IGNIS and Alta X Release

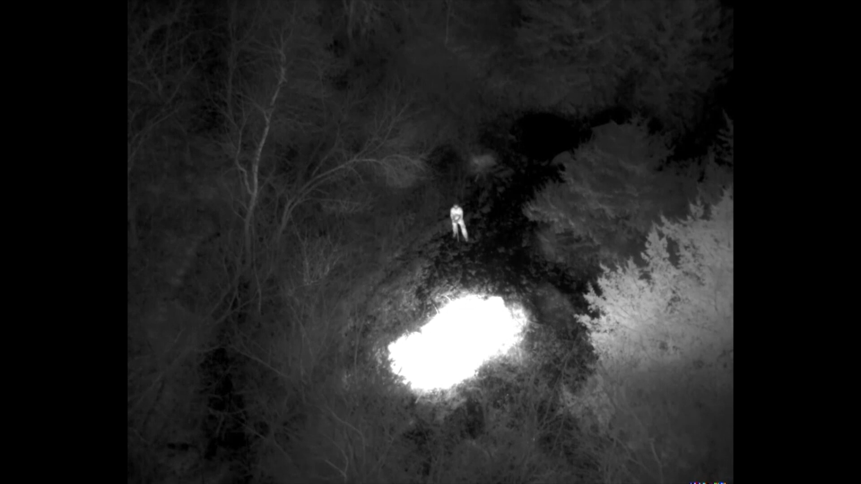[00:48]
The thermal camera has better detail clarity, and the visual camera has a 10x optical zoom that provides a much closer view without any loss of image quality.